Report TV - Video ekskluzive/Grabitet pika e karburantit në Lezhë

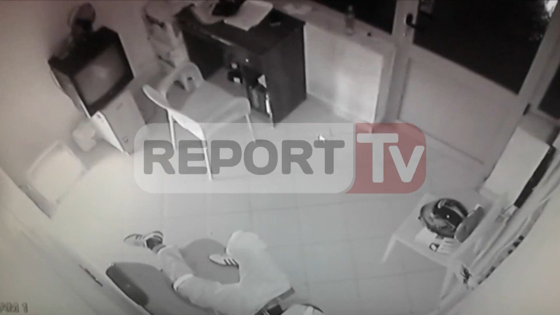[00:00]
Një pikar brandi është vjedur në aksin rrugor shkodër lesh. Në një video e të siluzive të siguruar nga reportëve, dy persona të maskuar kan hyrë brenda vendit kumbajshin leket dhe kan marrë 100.000 lektër eja dhe 200 euro. Në këta video që pëshikonit duket njëri prej autorve që futet brenda dhomas kumbajn leket,
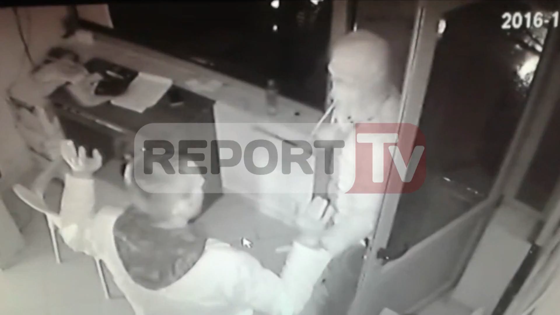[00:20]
pasi ka dhunuar punojnësine par, a i qëlon edhe punojnësin tjetër me një lev. I friksuar, punojnës e i bindit grabisit, ndërko që kjo i fundit i merë vetë lekën nga sirtari.
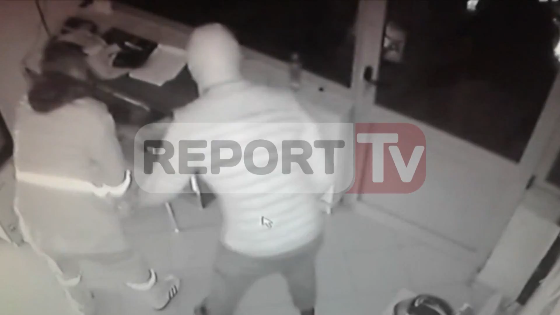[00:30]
Në këtë moment është afruar edhe grabisit i dytë i cilin banë në dorë një kalashnikov dhe i adrejtonë punojnësit të karburandit. Grabisit, pasi me në lekët, tenton të qëlloj për sëri i rojën dhe largohet. Disa sekunda më herët në ambjendet e jashmet të karburandit, ata kanë dhunuar fizikisht rojën e karburandit lekë për keqi i cili është përleshur me grabisit.